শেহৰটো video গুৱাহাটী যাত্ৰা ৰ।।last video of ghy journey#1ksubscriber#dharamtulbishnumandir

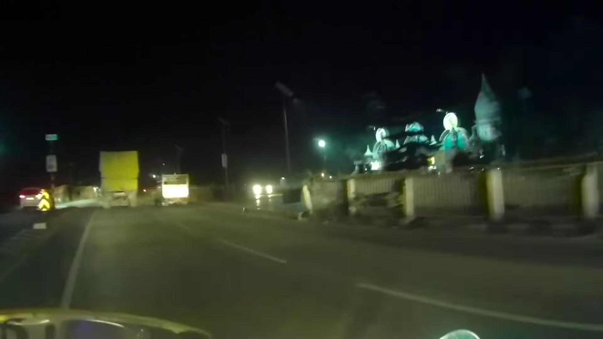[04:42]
আৰু এয়া সোঁফালে দেখিছে এয়া হ'ল বিষ্ণু মন্দিৰ, কিন্তু মই এইফালেদি চাই ডাইৰেক্ট যাব নোৱাৰিম, আগেদি ঘূৰি আহিব লাগিব।